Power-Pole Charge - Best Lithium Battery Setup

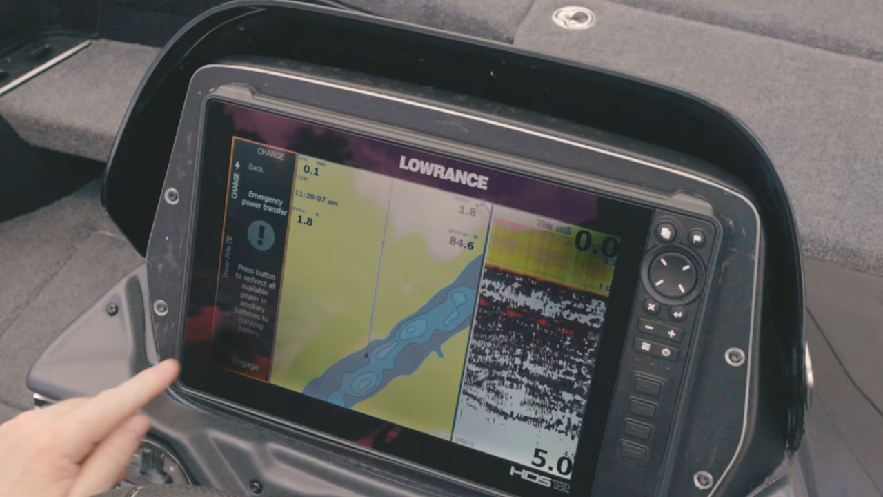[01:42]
you can hit emergency power transfer and charge will move the power from your trolling motor to your engine battery so you can get the outboard started and get back to the dock.